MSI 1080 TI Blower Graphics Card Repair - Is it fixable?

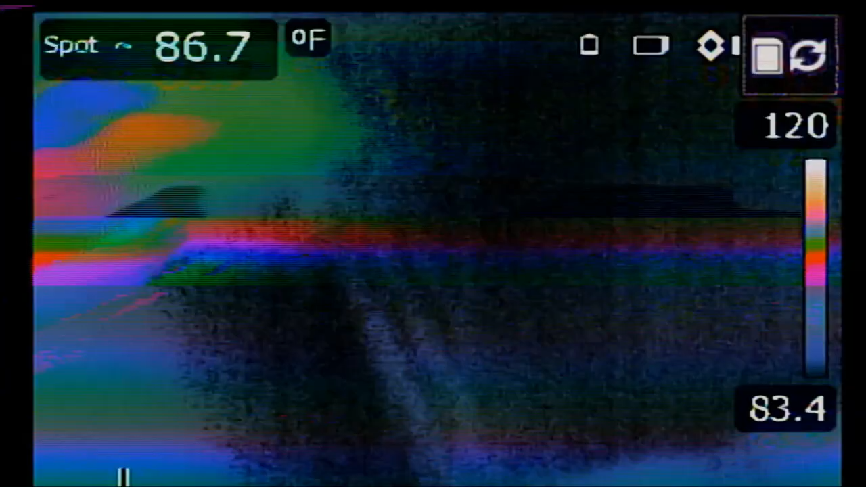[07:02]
On screen: spot 86.7°F
Look at this. Right there. Heat is not coming from the front. It's coming from the back.